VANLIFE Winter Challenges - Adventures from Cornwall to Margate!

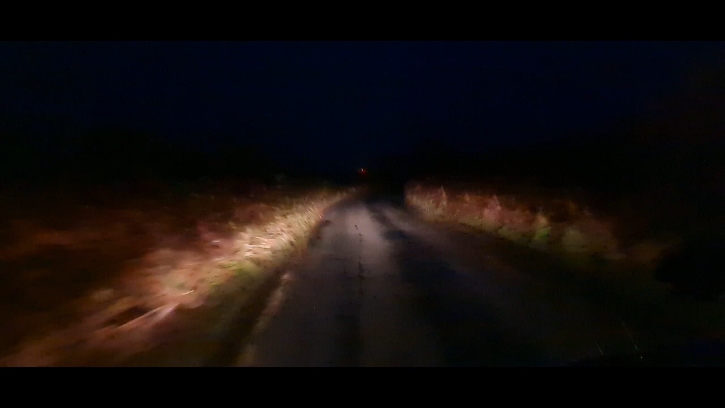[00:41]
One it's raining and two the roads have suddenly got thinner and that's Cornwall. We've seen it now. Just turn around and go back shall we. That's it, I'm leaving. That's it, I'm leaving. Had enough. So tomorrow I'm gonna find King Arthur's sword. Might put it on eBay. 50 quid? Yeah, might get 50 quid for it. Genuine article. Hang on it, you've got to put it out of the stone first, haven't you?